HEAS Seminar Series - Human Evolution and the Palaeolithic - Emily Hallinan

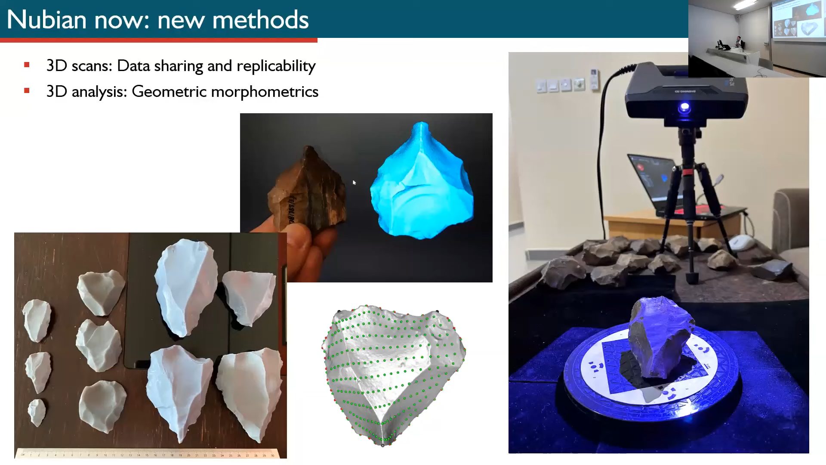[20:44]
I've now got more than two and a half thousand artifacts in my database and from about 20 different sites. And one of the nice things that we've been able to 3D print them and at the workshop we could have people working in different regions actually handling and comparing cores together. So that's quite fun, as well as its analytical purpose, which was to use geometric morphometrics to to compare. And so I've kind of been repeatedly going on about shape in Nubian cores and GM is used quite widely in biological sciences and increasingly in anthropology and archaeology.
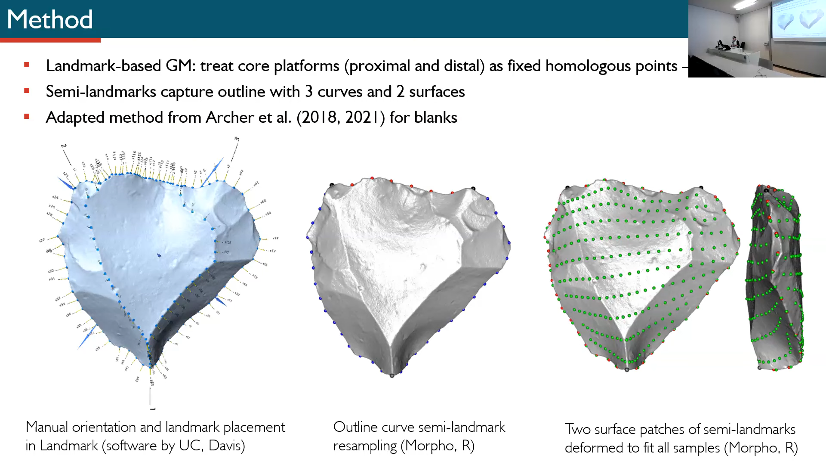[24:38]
So the basic principle is once we've got our landmark specimens, we then do Procrustes superimposition or generalized Procrustes analysis, which basically scales all of the landmarks and overlays them. So it removes size from the equation completely, and we're just looking at shape. So the first results, and this is the first time I've presented these results. PCS1 and 2 really show the most variants, although it's not as great.